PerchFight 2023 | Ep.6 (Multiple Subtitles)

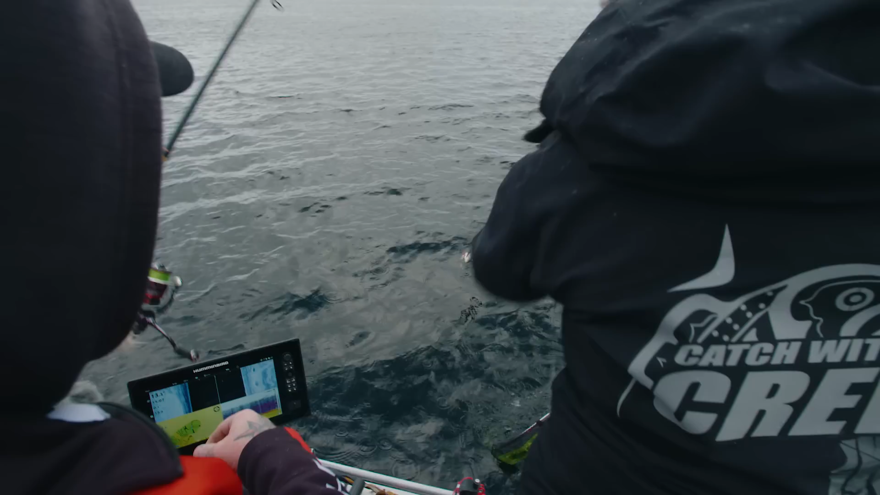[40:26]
Nej men det... Det var en abborre. Ja fast det var ju...
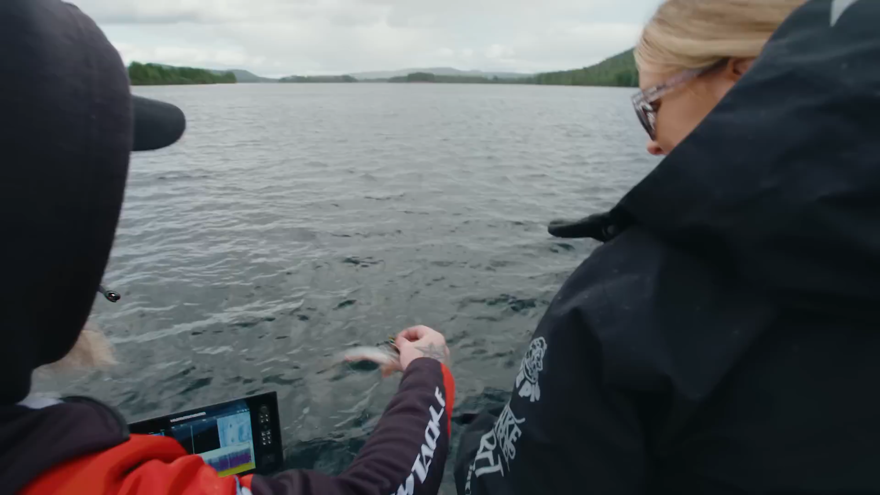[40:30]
Det var en jädda som höll i abborren. Kolla tänderna. Oj... Jag kände ju först bara... Och sen... Han är ju inte... Kolla, hela abborren är helt trasig. Ja. Kolla den står på botten.
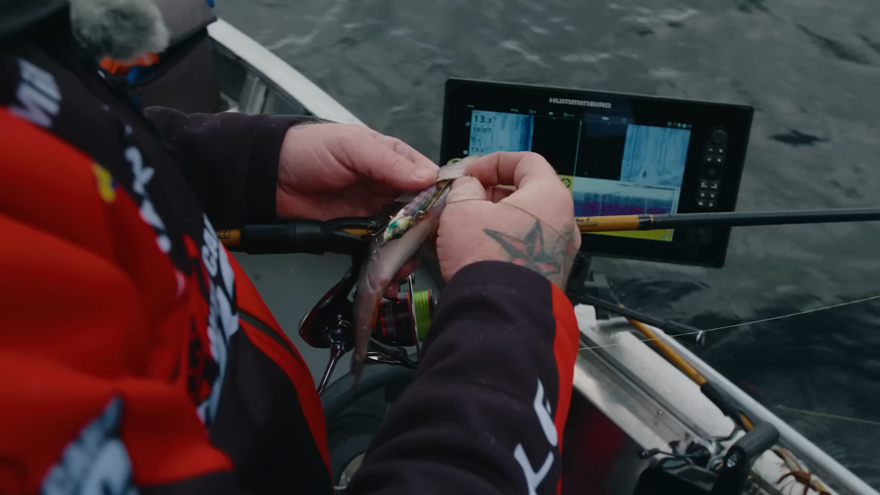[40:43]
Fan. Det hade varit roligt att se den jäddan. Jag hade en... Åh jäklar! Stackars abborren.